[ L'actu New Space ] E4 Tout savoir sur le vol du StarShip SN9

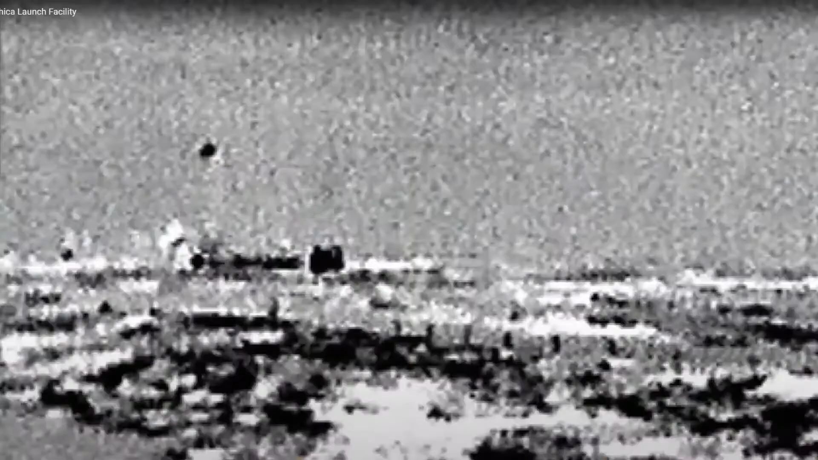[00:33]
pour mieux comprendre la vidéo la caméra thermique indique en noir les zones froides